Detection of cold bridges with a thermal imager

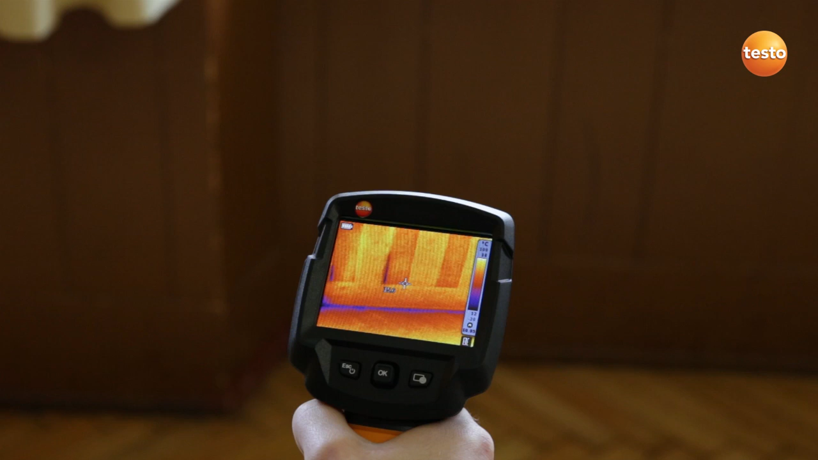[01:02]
We can see this clearly from the fact that the cold air is entering through the joints in the wooden paneling. But we can deal with this quite easily by installing aluminium laminated PU insulation, which quickly gives us a considerable improvement of the insulation value.
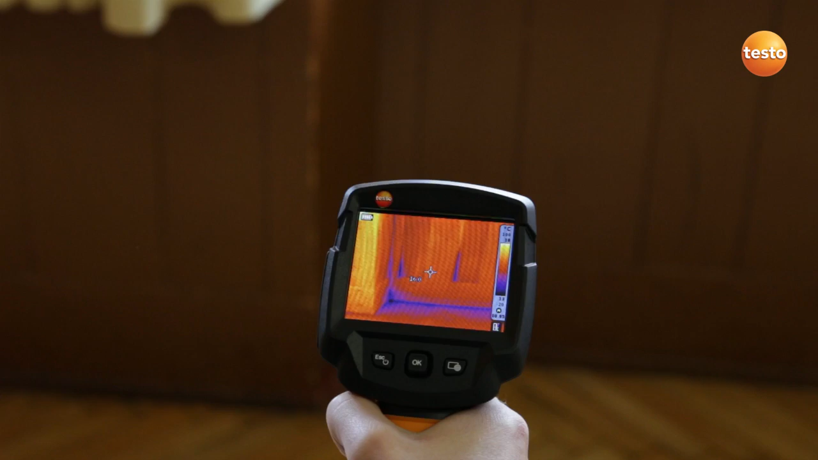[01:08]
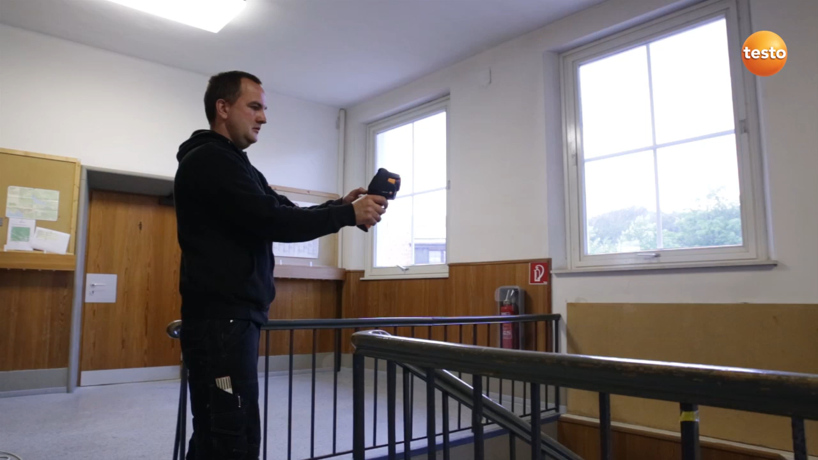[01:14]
In buildings of this age, of course,
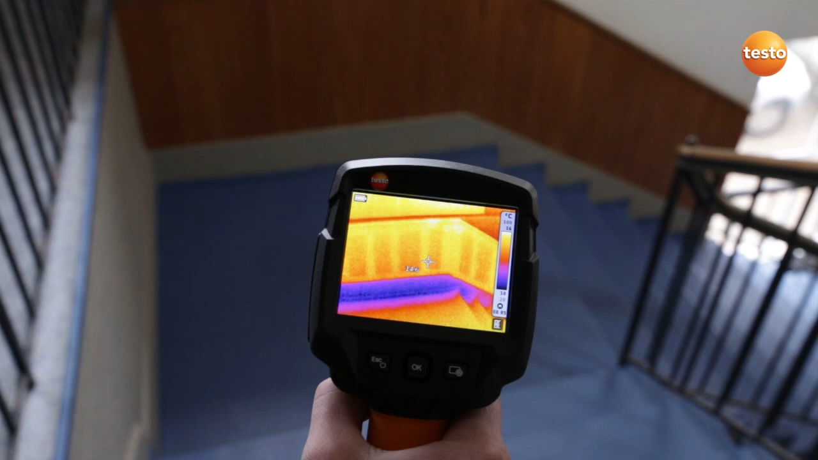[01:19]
the concrete components which are integrated into the brickwork and are in contact with the outer wall always represent a cold bridge. We can only remedy these by installing exterior insulation.
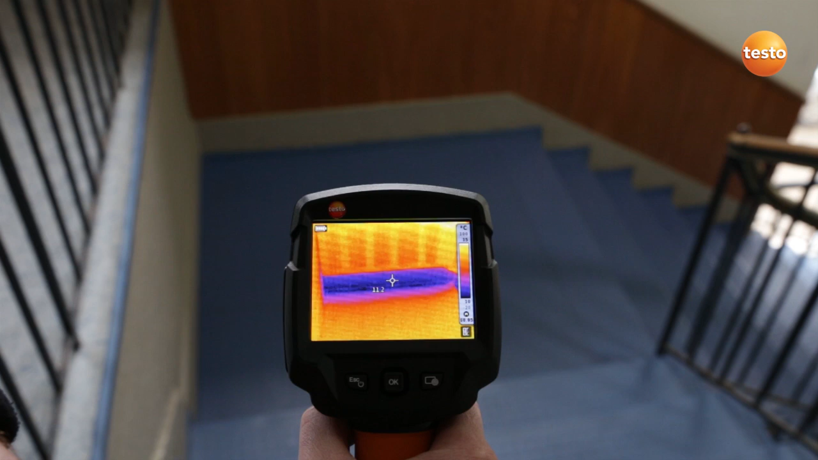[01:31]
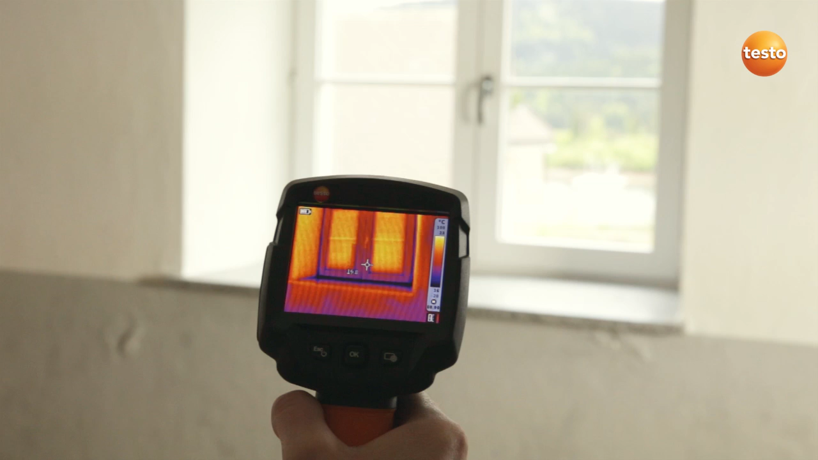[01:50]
This definitely needs to be checked.